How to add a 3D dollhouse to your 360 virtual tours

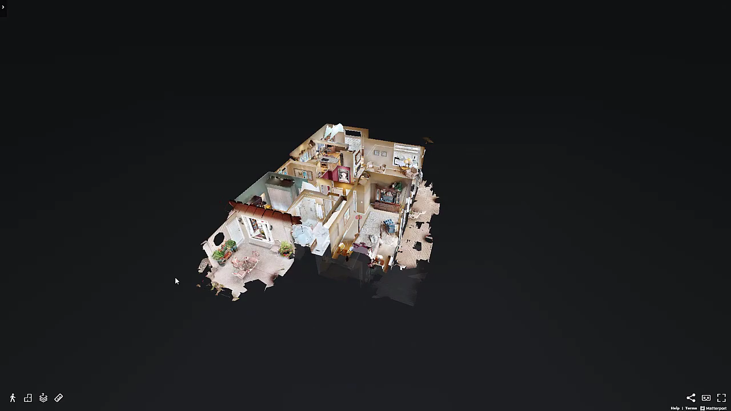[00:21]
You can rotate the model at any angle and get a sense of the full layout.
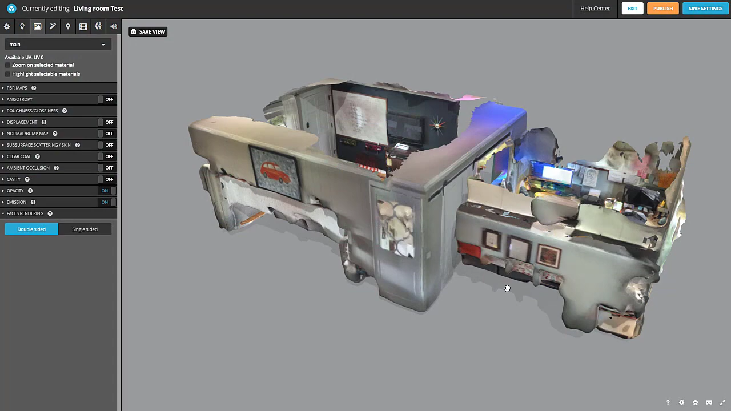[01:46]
The dollhouse effect requires you to set the faces rendering to single-sided in order to see through the walls.